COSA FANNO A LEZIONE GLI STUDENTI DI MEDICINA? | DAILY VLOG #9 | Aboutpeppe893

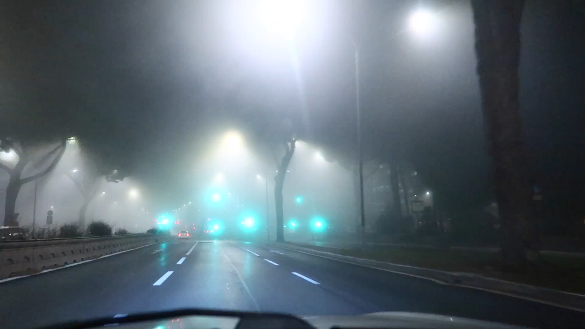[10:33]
Guardate che nebbia che c'è, non so se si vede in videocamera, ma io non vedo niente, ragazzi.
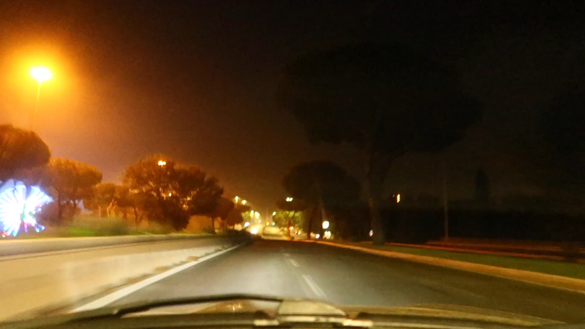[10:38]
Penso che è una delle poche volte che vedo la Colombo vuota completamente. Ragazzi, sono appena arrivato a casa, sono tipo le 2.